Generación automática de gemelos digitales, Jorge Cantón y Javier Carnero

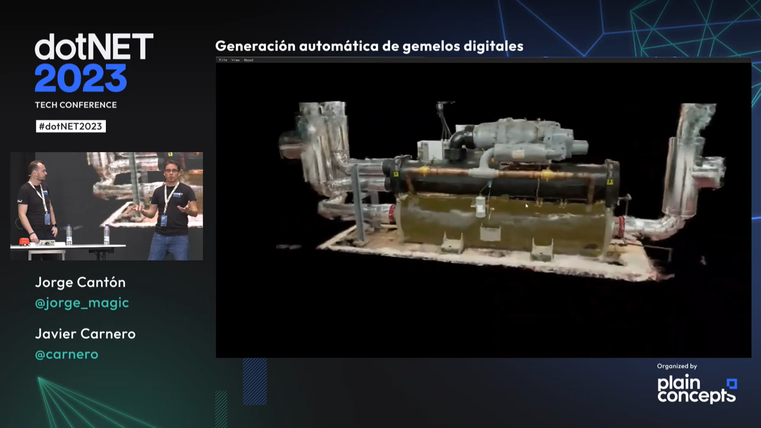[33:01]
Y como veíamos antes, ¿cómo vamos a utilizar esta nueva tecnología para hacer todo lo que hacíamos antes con Digital Twin, lo que hacemos con fotogrametría normalmente, ¿no? ¿Qué es lo que queríamos un poco comentaros? Pues veis que podemos segmentar. Con esta técnica también podemos segmentar usando SAM, que es lo que hemos comentado antes.
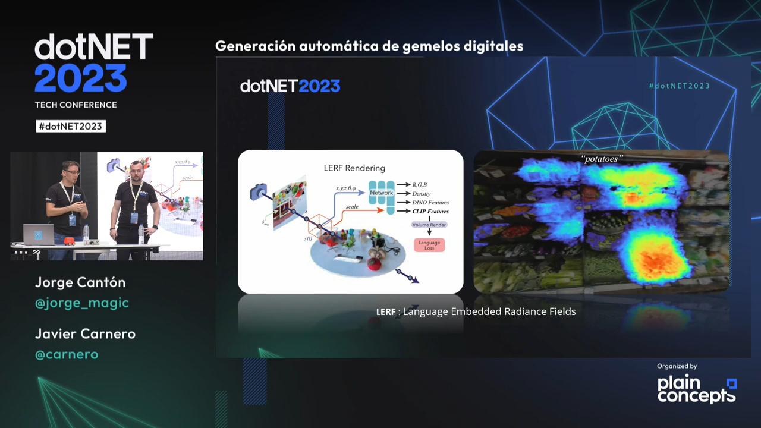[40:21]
Una vez que tenemos eso, que es lo más tradicional, que es lo que se está usando ahora, estas serían las técnicas más novedosas.
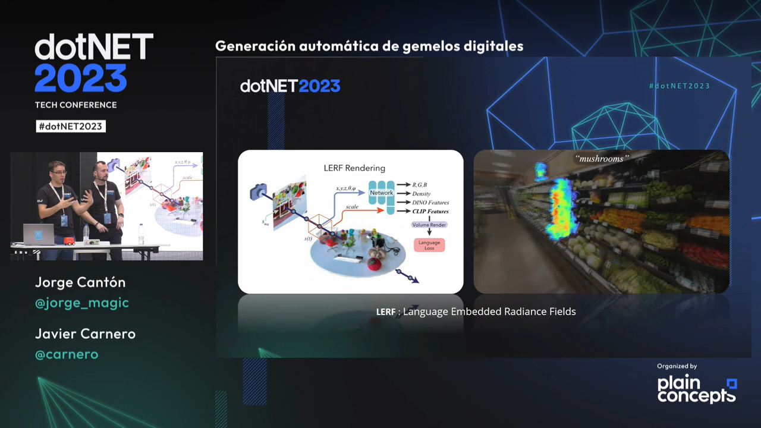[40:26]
Estamos hablando, igual que con ChatGPT, que ha revolucionado todo desde noviembre, ¿no?, prácticamente del año pasado, pues cómo también se están aplicando toda la parte de IA generativa para generar modelos y volúmenes tridimensionales, de forma que incluso podemos sustituir las técnicas habituales de fotogrametría, como decíamos, con estas nuevas técnicas, y además el modelo ya tengamos también toda la parte de segmentación, porque está basado en otra tecnología, que es la imagen, y ahí hay muchos más avances en toda la parte de segmentación. Toda la parte de segmentación y la búsqueda de elementos dentro del modelo,
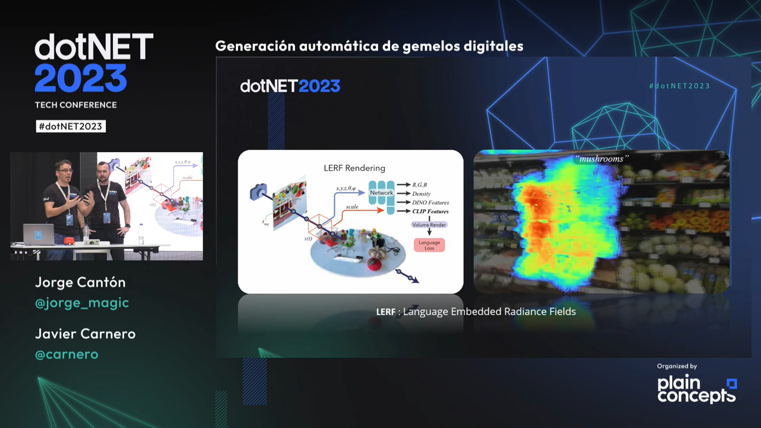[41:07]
de forma que tenemos como una base de datos mucho más rica. Ya no estamos haciendo solo la parte geométrica, como estábamos comentando antes, y que es lo que necesitamos, todo ese esfuerzo de combinar el BIM con la parte del mesh generado a través de los 9 puntos,
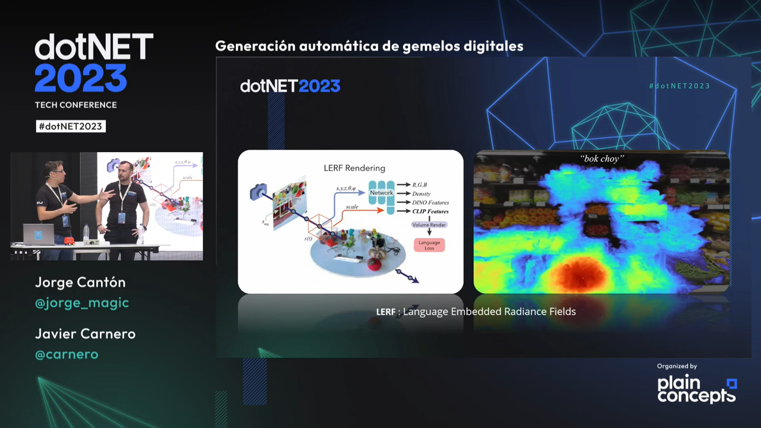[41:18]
sino que aquí también vamos a conseguir resultados similares y vamos a poder buscar y vamos a tener como una especie de base de datos, que es lo que decimos. Al final, un digital twin no debe ser solo la parte visual, la parte que nos replica cómo es nuestra infraestructura,
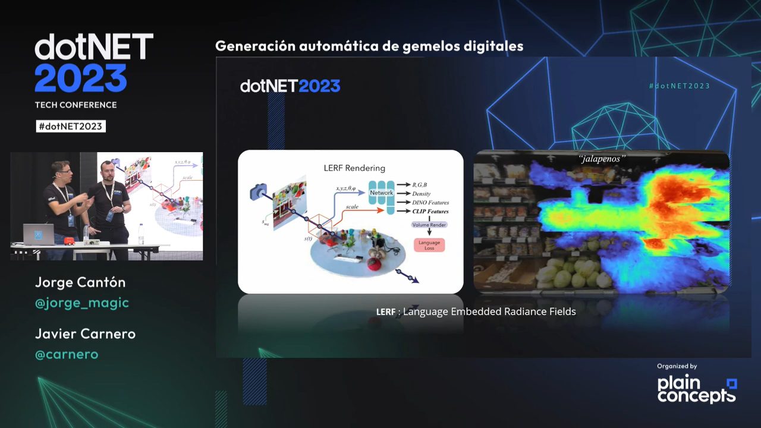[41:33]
sino también la parte en la que podemos preguntarle, como una base de datos, bueno, hazme un recuento de elementos, dime cuántos elementos tengo en la fábrica o la infraestructura,
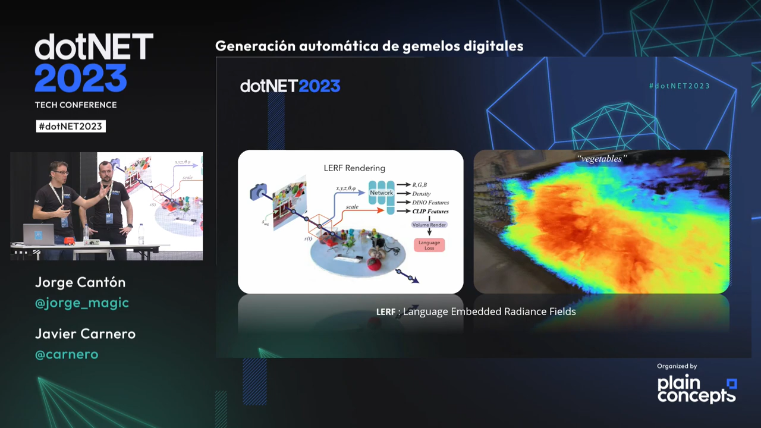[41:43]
dime cuántos elementos tengo tal, búscame dónde están los elementos de este tipo. Todo eso lo podemos hacer de forma automática también con esta técnica.
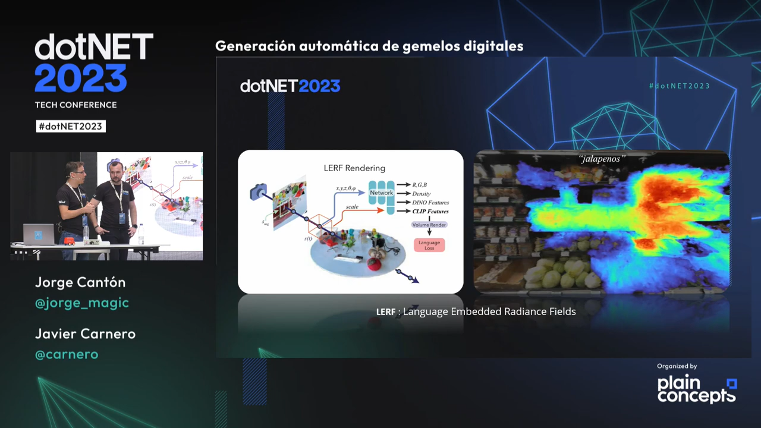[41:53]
Por eso es donde estamos enfocados y donde creemos que va a evolucionar toda esta parte con las últimas innovaciones. Muy bien, genial. Pues nada, ahora sí, muchas gracias.